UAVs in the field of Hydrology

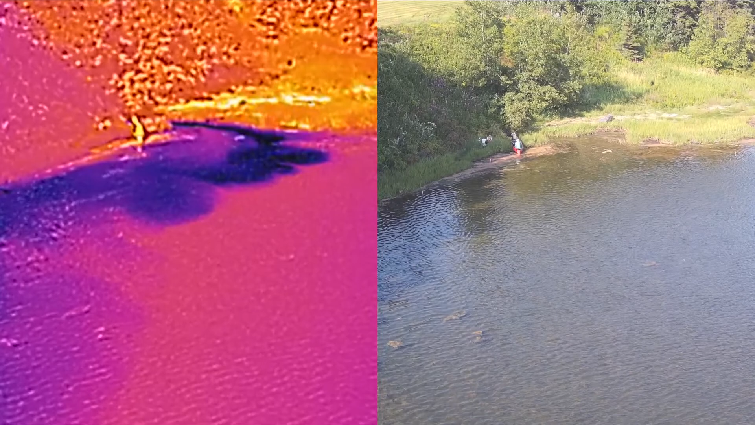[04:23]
So once we get to our destination, we can use thermal imaging to easily identify features like groundwater springs by the contrast in water temperature flowing into this river.
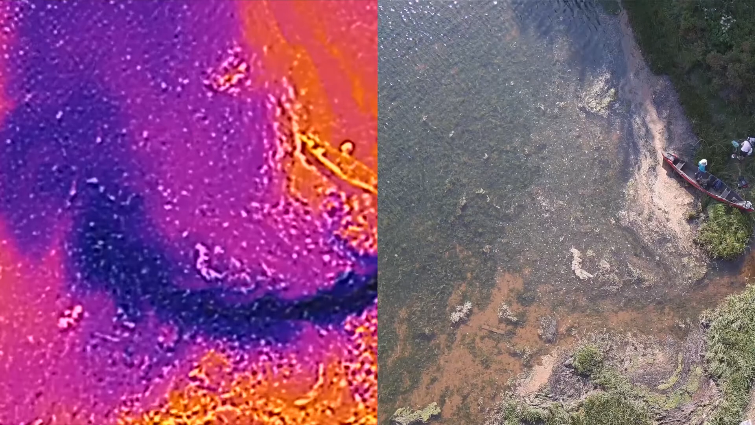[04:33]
As you can see in the right image, it might be difficult and time-consuming to identify the spring on the ground and log the data with temperature sensors,
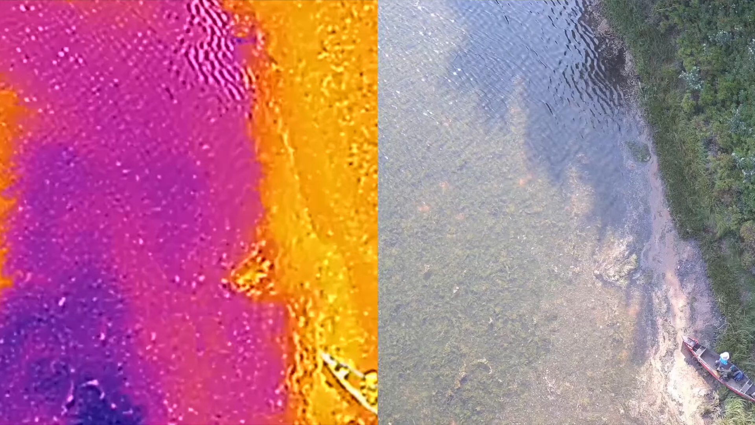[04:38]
but in the air we can spot it quickly and easily.
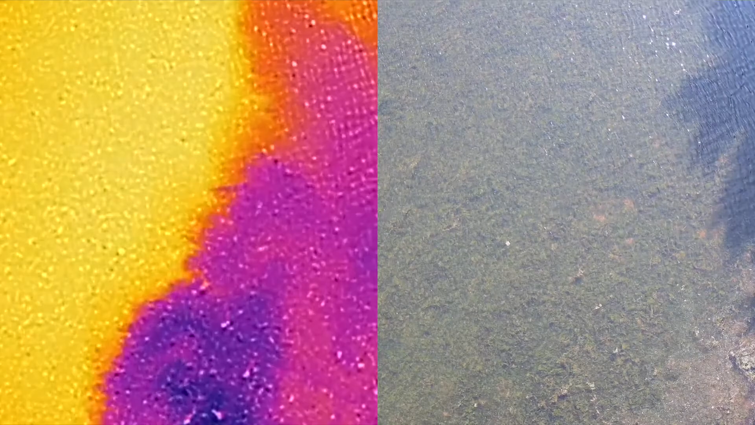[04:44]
And here on the right, we might not be able to tell that this is an area with cooler water that certain fish might be attracted to, but with a thermal camera, we can plainly see the plume of groundwater entering the river.
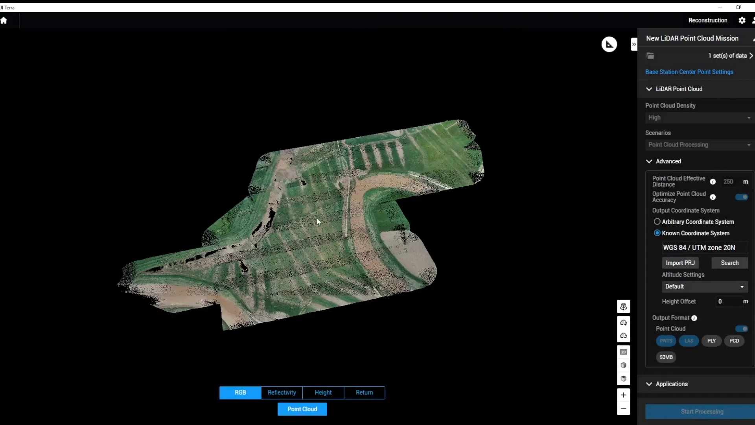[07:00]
but the reconstruction makes it really simple to create detailed 3D maps in real color as the photos and laser points are combined together.
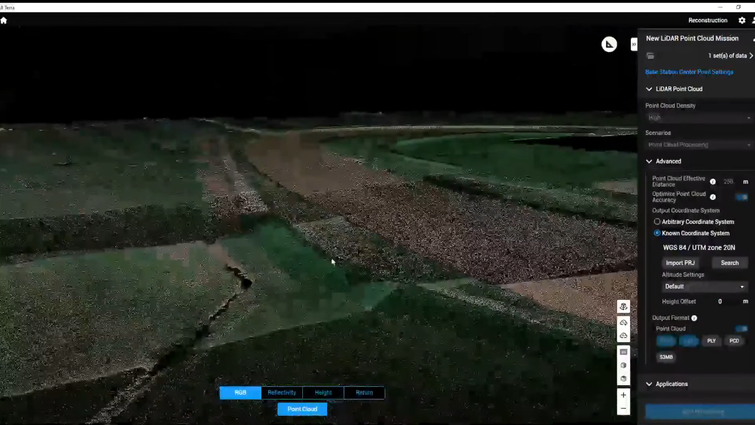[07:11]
So you can see when I zoom in here there's a lot of fine detail which makes it simple to see features like these dikes, riverbanks and low-lying areas where water might pool.
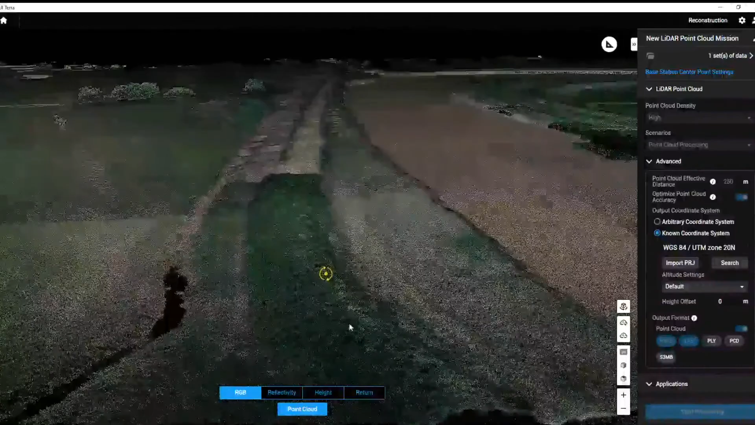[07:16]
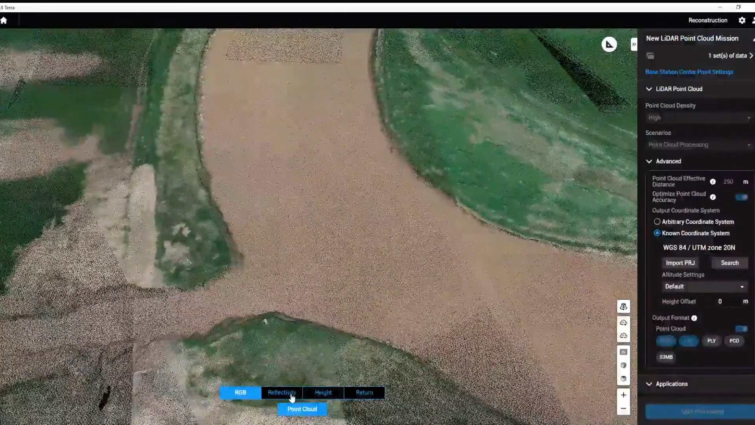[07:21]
The camera also records reflectivity data which might be useful for tracking things like snowpack extent.
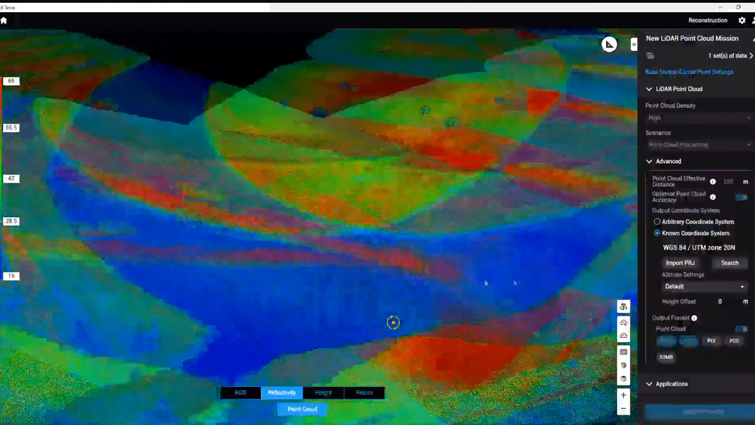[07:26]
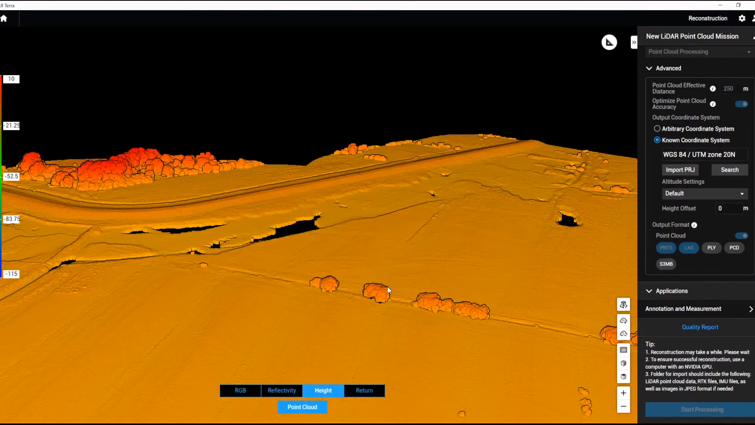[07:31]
We can also show a color gradient which represents ground elevation which might be useful when looking at sediment deposition, coastal erosion, stream elevation,
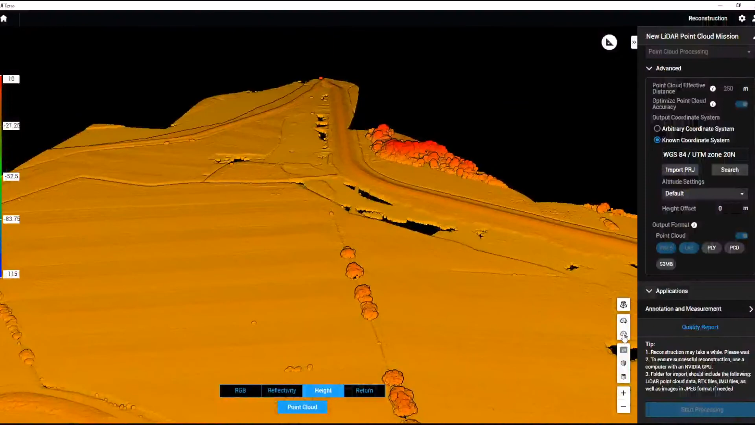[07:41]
the extent of flood events or changes in morphology which could have an impact on ground and surface water flow. And of course we can click anywhere on the map to show elevation details or take accurate measurements of distances,
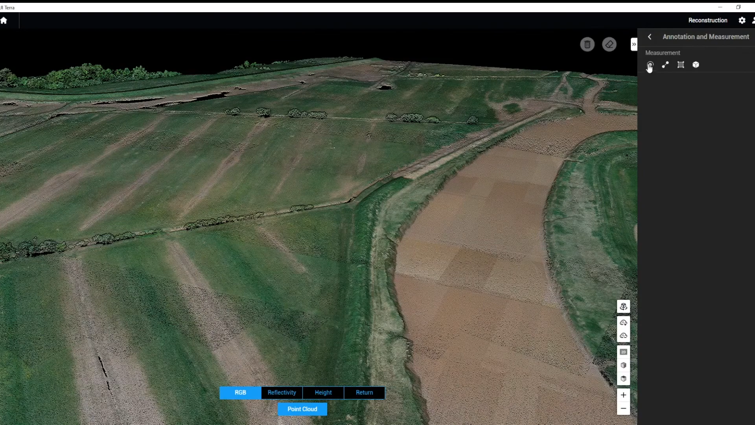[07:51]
areas or volumes for any points that we want.